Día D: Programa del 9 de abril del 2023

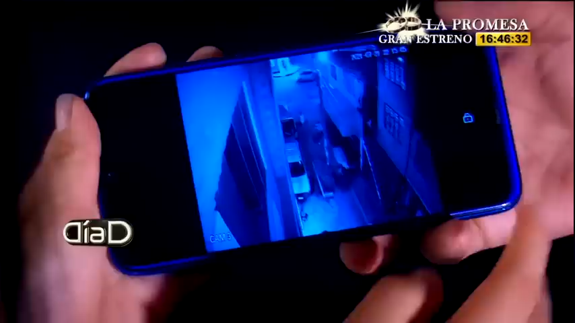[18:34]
Acá en la parte de acá está el hotel. Ya. Y él me está llevando del cuello. Pero no te puedes ni parar. No. Y él me jala, siempre jalándome del cuello.